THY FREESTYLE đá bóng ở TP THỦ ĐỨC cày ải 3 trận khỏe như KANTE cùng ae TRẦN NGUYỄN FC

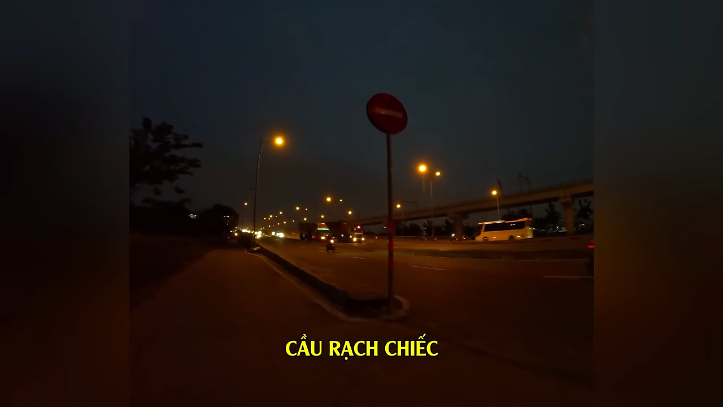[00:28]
Đây là chân cầu Rạch Chiếc, thành phố Thủ Đức, hướng về Biên Hòa, Đồng Nai.
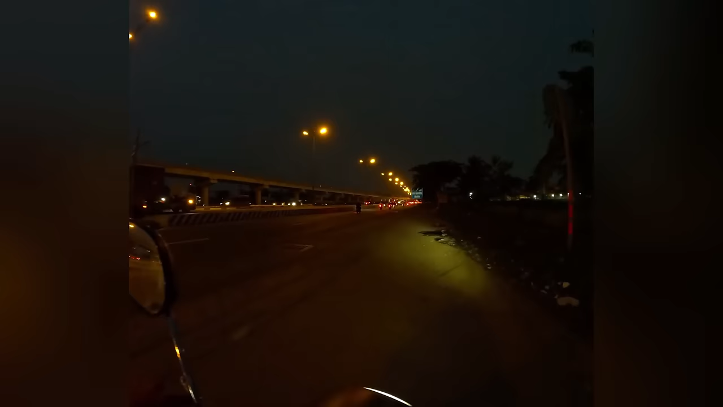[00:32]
Nay mình có trận bóng cùng anh em Trần Nguyễn FC tại sân bóng Saka Arena. Quay luôn cái này để anh em biết đường vô sân. Tới đây thì rẽ phải vô trong nè. Thấy liền cái biển Saka Arena có mũi tên chỉ vô.
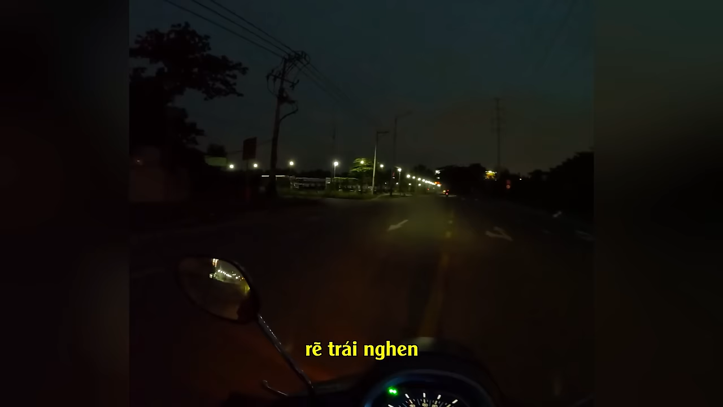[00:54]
Lại có một biển quảng cáo Saka Arena kìa.
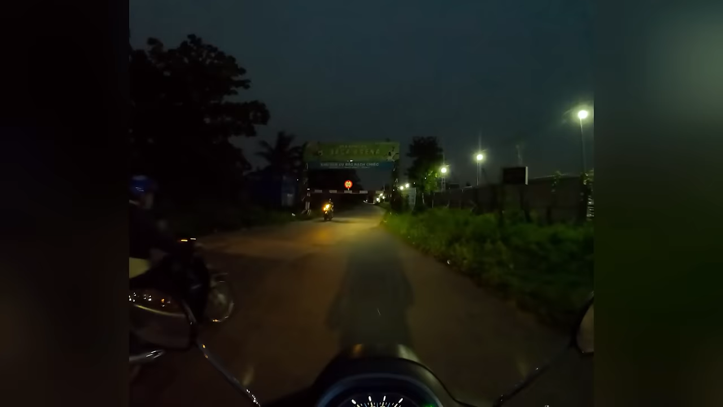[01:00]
Vậy làm sao mà đi lạc được. Đi ngang qua một cái sân tennis. Cứ đi thẳng đến cuối đường. Chỗ này hơi tối nha anh em, không có đèn. Ô là là, sân Saka Arena đây rồi. Nhưng mà ở này là đường bên hông.
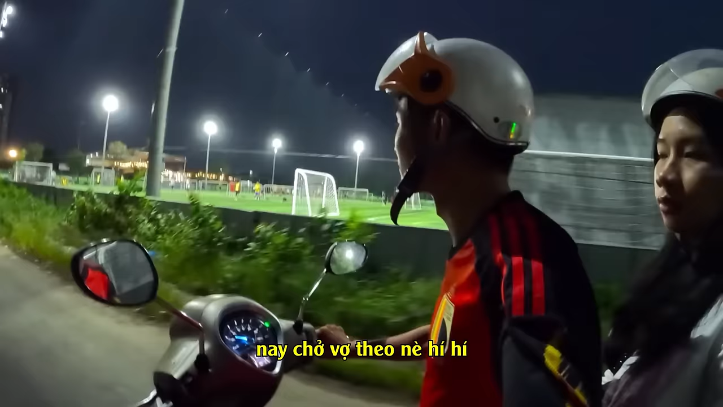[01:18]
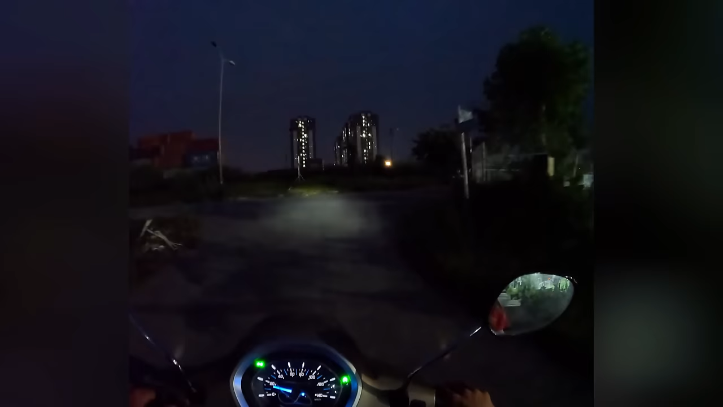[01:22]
Tới đây rẽ phải là thấy liền cổng chính.
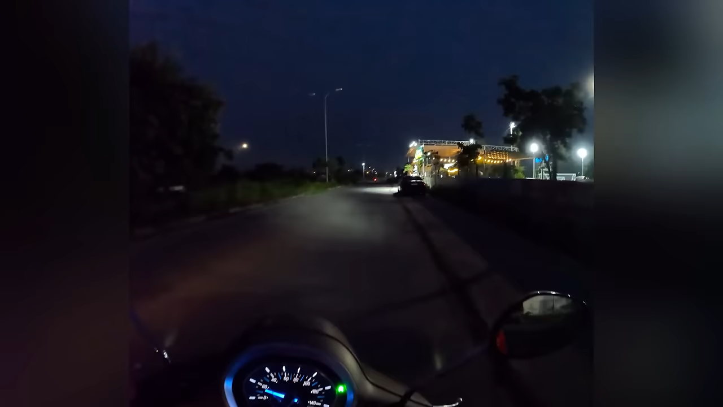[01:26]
Chiếc mẹt của ai đậu trước cửa đẹp thế.
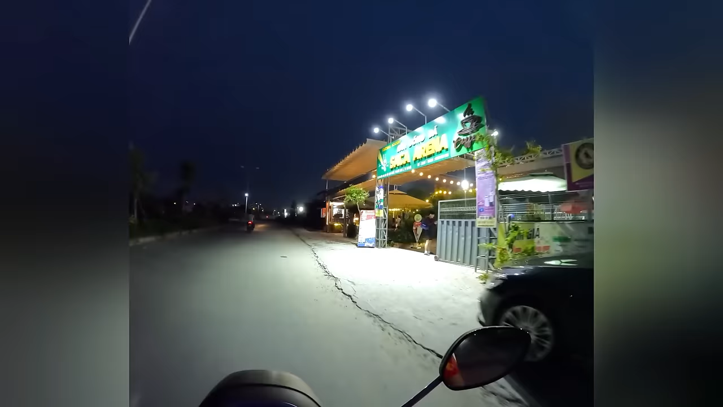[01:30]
Số 90, đường 410, Bắc Rạch Chiếc, Phước Long A, Thủ Đức.